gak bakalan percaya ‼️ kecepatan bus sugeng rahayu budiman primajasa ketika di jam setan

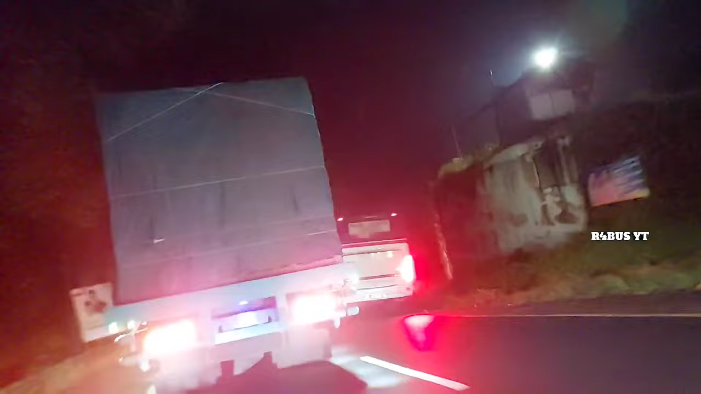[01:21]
Kita coba lihat dulu. Mudah-mudahan kelihatan jelas nih pas nyalipnya.
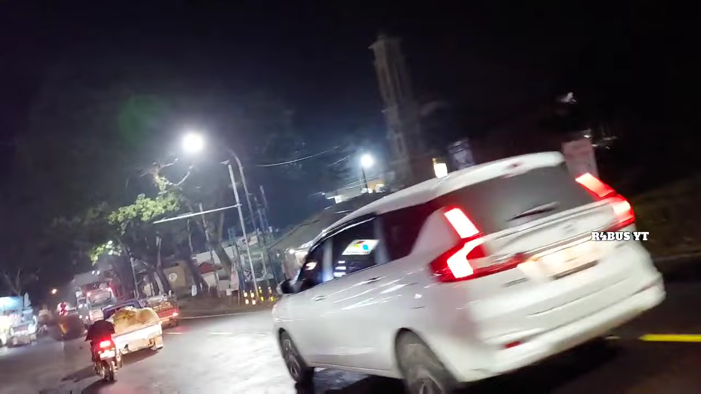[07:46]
Dikejar sama tasikang, guys. Kita coba ikuti dulu, guys.